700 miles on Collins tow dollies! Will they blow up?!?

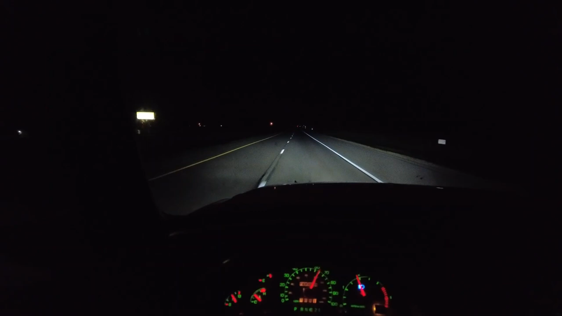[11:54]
We're still rolling. Looks like we got about 20 minutes to go, 21 minutes to go. The dollies are still back there. Well over 500 miles and everything's still going smooth. We are off the highway for the last time.
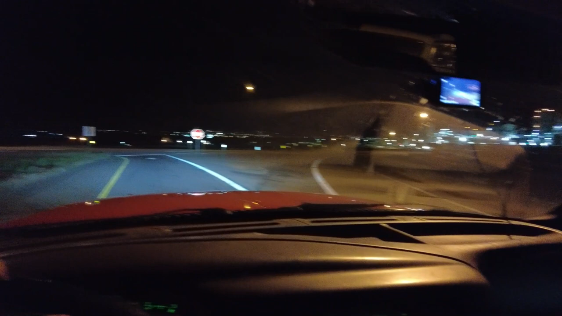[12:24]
Still got some dollies back there. Let's go get this thing dropped off.
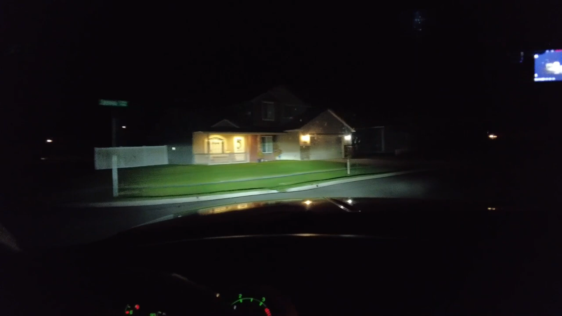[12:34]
We are finally here. Just a couple houses up, it looks like. One of these right here.
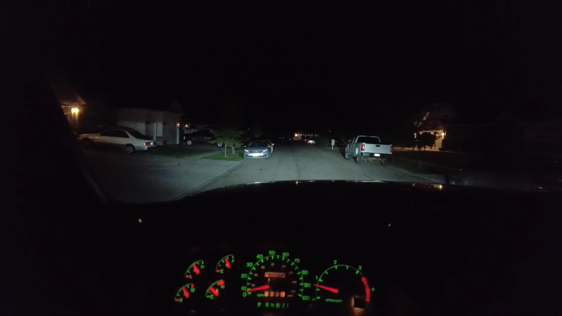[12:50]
I believe this one. We made it.